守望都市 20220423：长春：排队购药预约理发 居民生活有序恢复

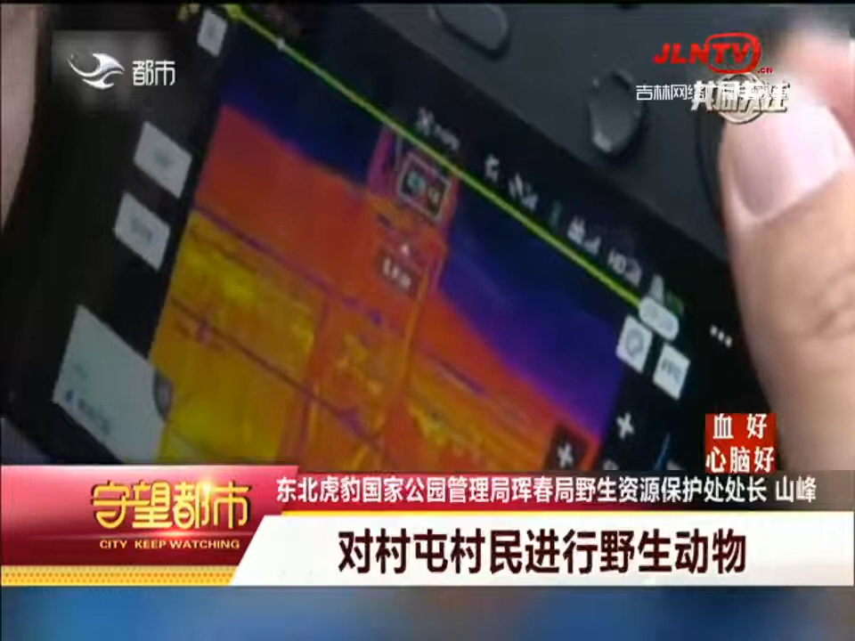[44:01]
对村屯村民进行野生动物相遇的这个实时的预警，